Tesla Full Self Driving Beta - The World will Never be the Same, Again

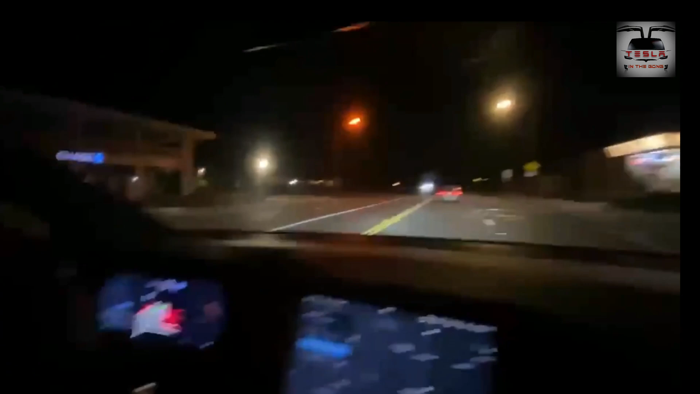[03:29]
Wow. No hands on the steering wheel. No hands on. Oh my. Wow. Full self-driving. Here we are. Beta is amazing. Here we see the right turn that the car makes all by itself.
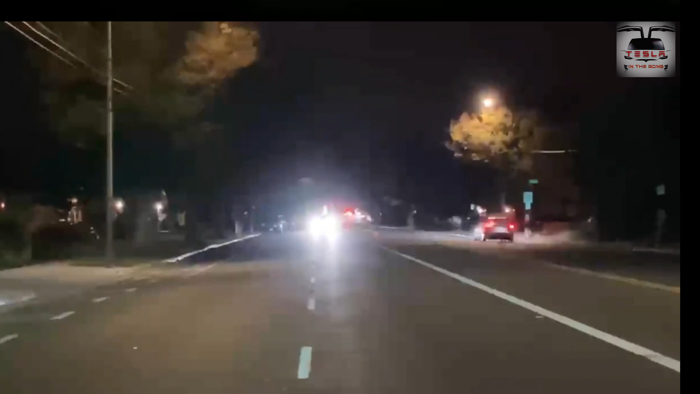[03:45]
I'm amazed to be honest. Coming.
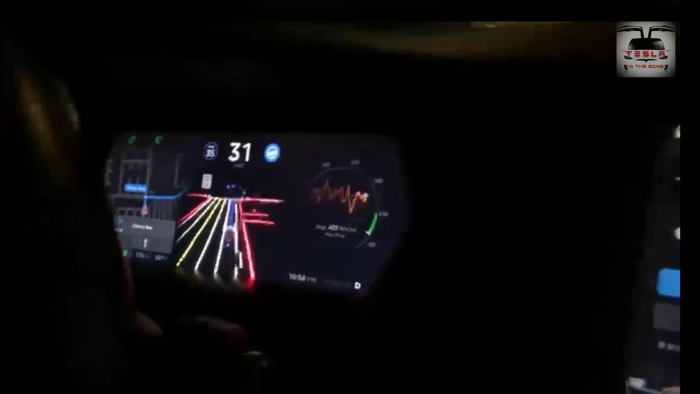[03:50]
Coming. Coming and it's about to take a great turn. Wow. Insane. Completely did it by itself.
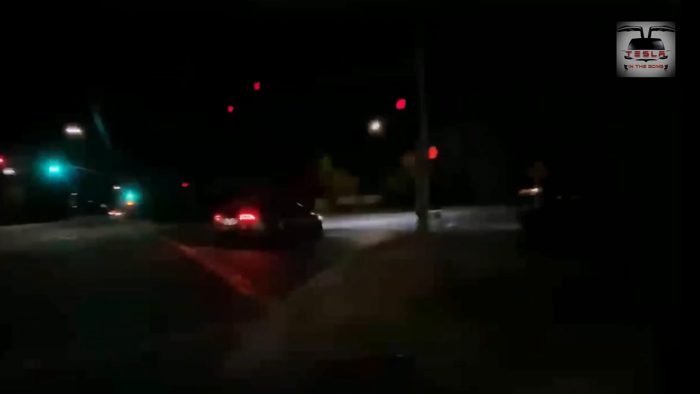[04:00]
All by itself. Wow. That is nuts.
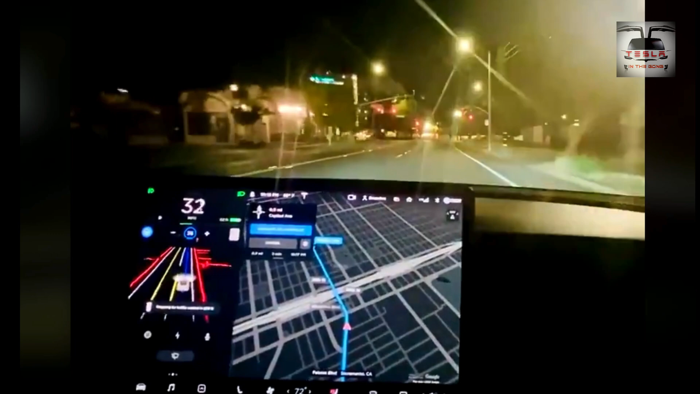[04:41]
It's not the refined, clean renders that we're used to seeing. This is what the car actually perceives and recognizes as objects. It is simply, simply stunning. I'm really impressed with what the car is able to do. And this is just beta number one. Now think of what it would be when it has a wide release. Now the question on every Aussie's mind is, what happens to our roundabouts?
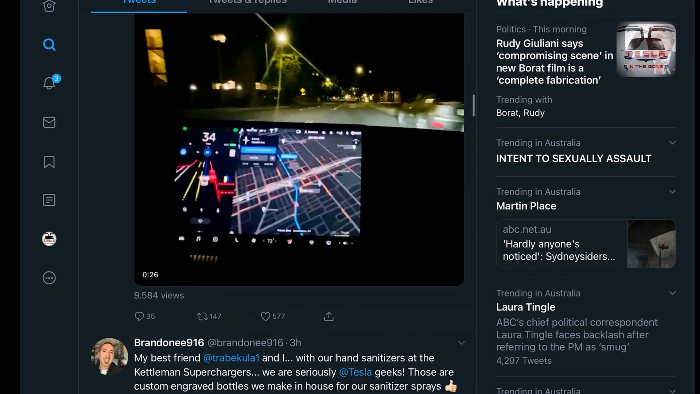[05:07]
And that question is partially answered here. The car is over-cautious at the roundabout as BrandonNee puts in his tweet. And I can see that it takes a while for it to cross this, although there are no cars on either side.
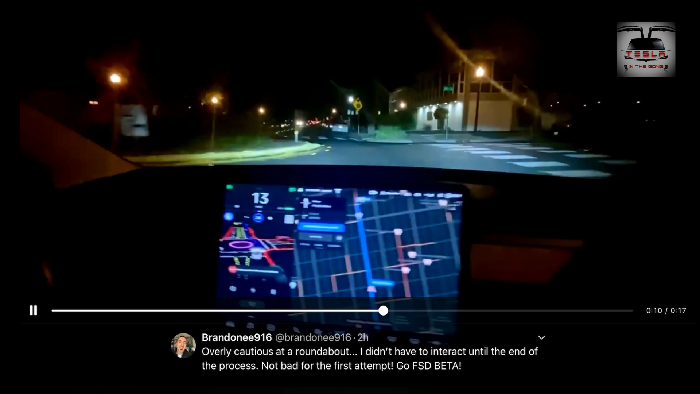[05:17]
Still learning, but we will get there.